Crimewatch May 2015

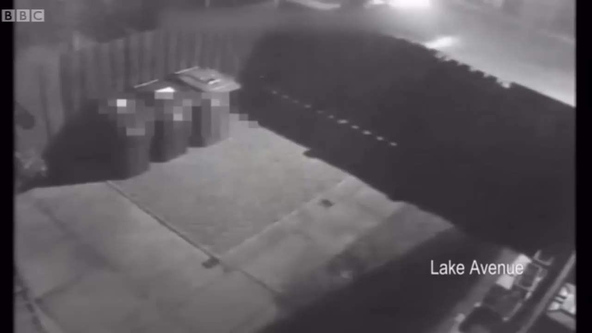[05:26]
They actually go into the rear lane behind the shop, which is where the witnesses actually describe the pallion passenger getting off. And the motorcyclists make him ready at the